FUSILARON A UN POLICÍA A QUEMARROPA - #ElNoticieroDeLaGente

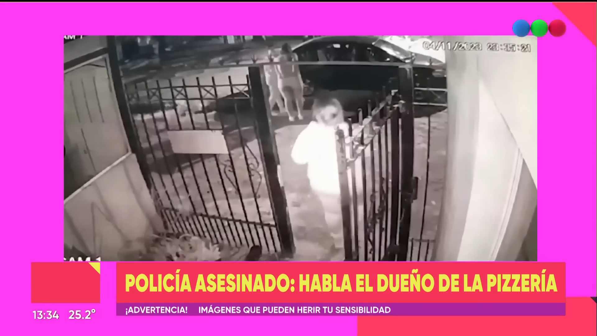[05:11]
una amiguita de la familia, en la puerta de la casa. Exactamente, alrededor de las 10 y 20 de la noche esta mujer estaba por salir junto a sus hijos, una menor de 8 años, de 5, y el mayor de 18 que había quedado al volante.
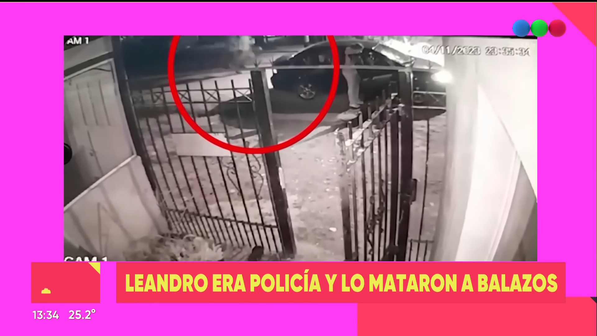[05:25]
Claro, aparecen estos dos delincuentes armados y automáticamente se baja, no se resiste en ningún momento, entrega el auto, entrega el aveo, y estos dos delincuentes a bordo de este vehículo es que hacen 15 cuadras y terminan en la puerta de esta pizzería asaltando a los policías y asesinando al sargento a sangre fría. Eva. Vos acá tenés cámaras de seguridad. Sí.